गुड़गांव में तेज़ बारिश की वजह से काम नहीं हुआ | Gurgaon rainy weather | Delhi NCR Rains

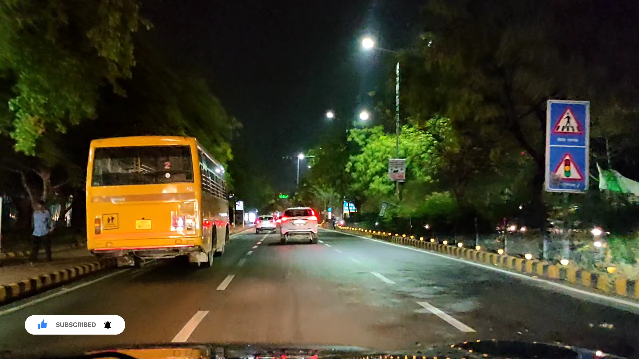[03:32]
लेकिन आपको पीछे में दिखाता कितना जादा वाटर लॉगिंग हो गई थी बहुत सारा पानी रुकावाता रस्ते में गुडगाओं में बढ़िया गाने एंजॉय करते वे घर
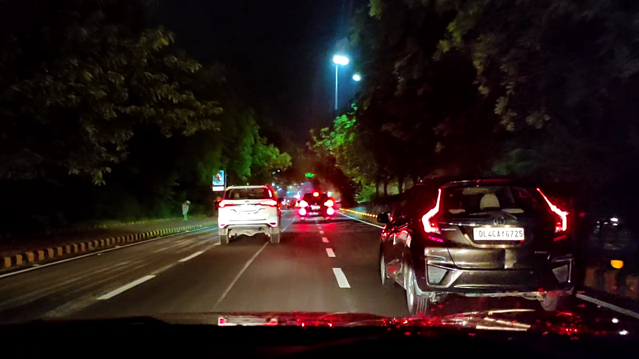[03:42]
की तरफ जा � आपका भाई आपका बेटा आपका दोस्त यह जो फोटिस आस्पिल के सामने वाली पुलिया है और लेफ्ट में यह हूड़ा सीडी सेंडर
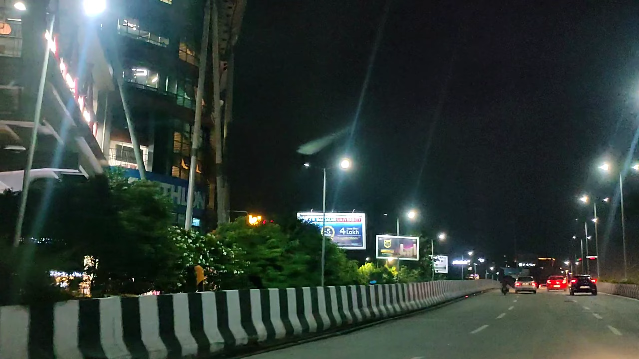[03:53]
मेट्रो स्टेशन बस यह पुलिया उतरते के साथ ही जैसे यह पुलिया उतरते के साथ ही घर आ जाता है अपने एक दम बढ़िया � ज़स